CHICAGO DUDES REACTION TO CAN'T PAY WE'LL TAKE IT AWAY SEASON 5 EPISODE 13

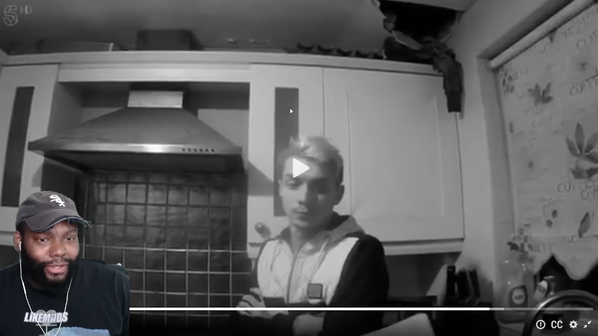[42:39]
Otherwise, how would they have that registration for the car? And is that a hole in the ceiling?